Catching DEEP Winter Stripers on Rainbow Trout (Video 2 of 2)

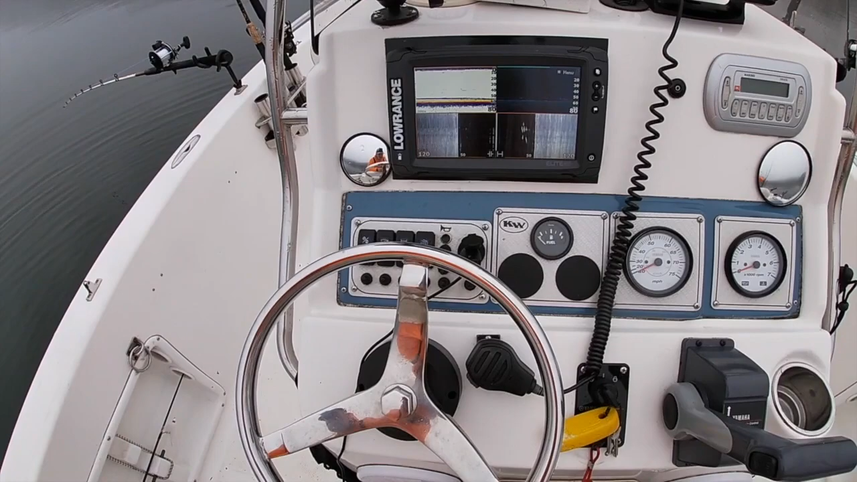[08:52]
oh look at that group of fish down there alright see my side imaging off to the right those are stripers that's probably about eight fish I love it when I can just fish four down lines and be successful free lines are cool when they get whacked but I'm noticing that we're really catching right where the bait stops
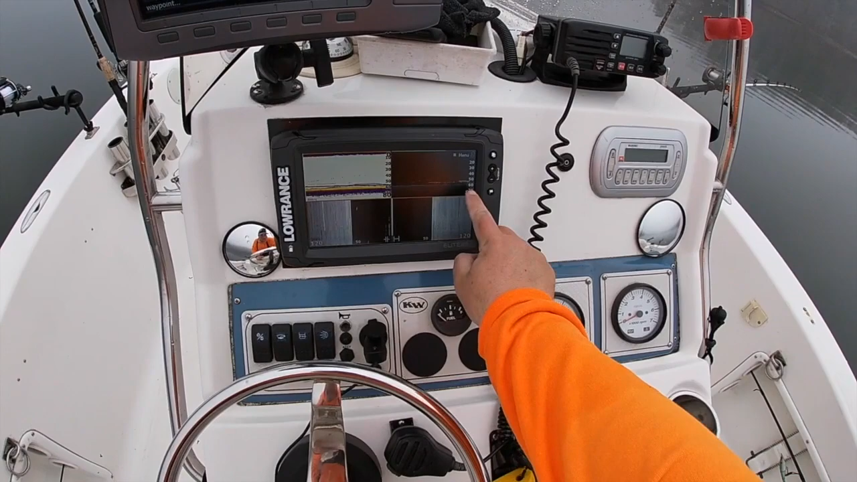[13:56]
right there you can see it on that graph too
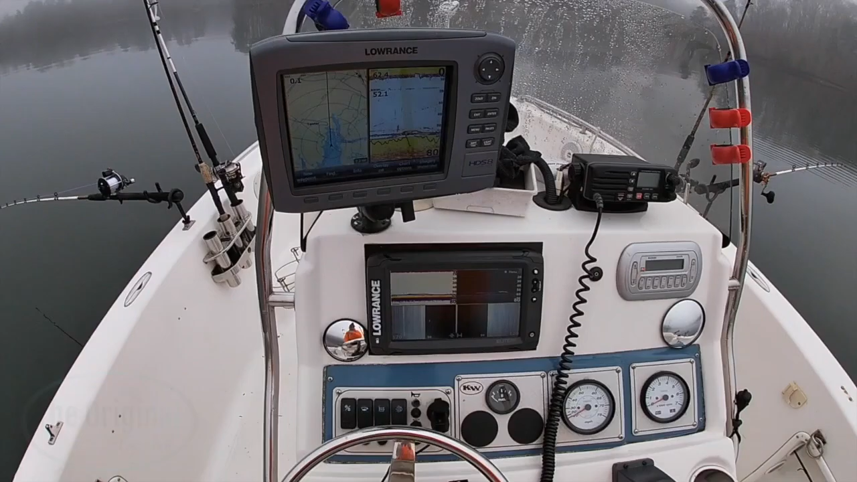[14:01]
basically you got you know down imaging side imaging
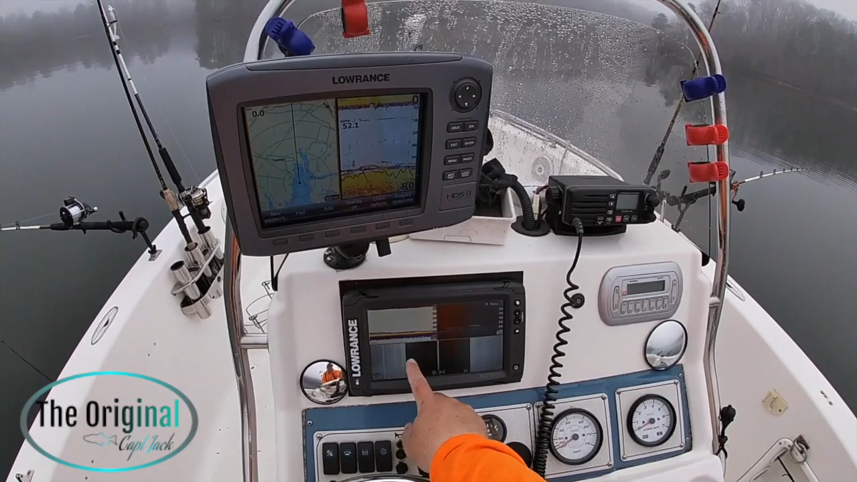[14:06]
traditional sonar and traditional sonar and uh I really like that one that old one but it's going out all that bait is just right back behind me so we're staying off of the bait just a smidge